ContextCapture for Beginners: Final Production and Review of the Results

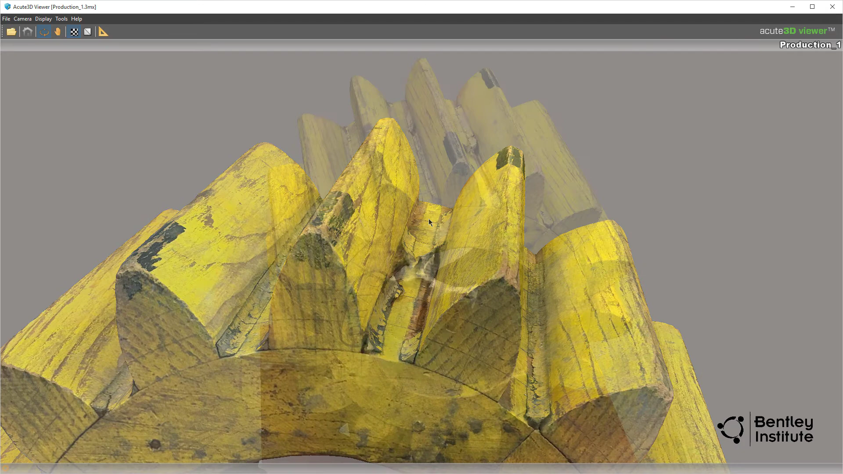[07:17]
You've now experienced the amazing detail in the textures and color of the model. This is no simple scan.